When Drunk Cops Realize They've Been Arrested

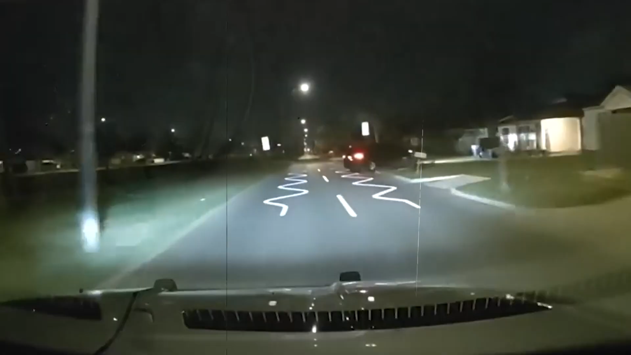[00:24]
In the early dark hours, two vigilant duty officers from the Oklahoma Police Department spotted a black Chevrolet Traverse along S.
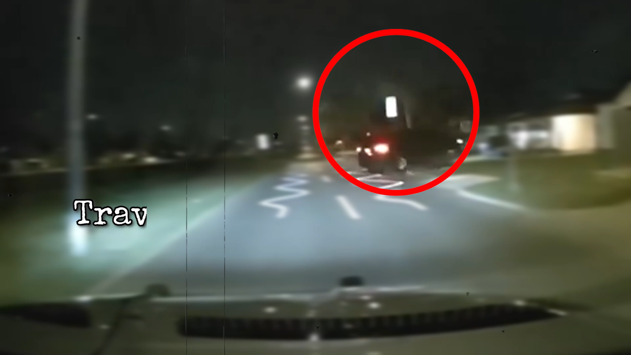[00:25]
May Avenue, speeding and swerving. Now, that might sound like your typical drunk driving scenario, but hold on.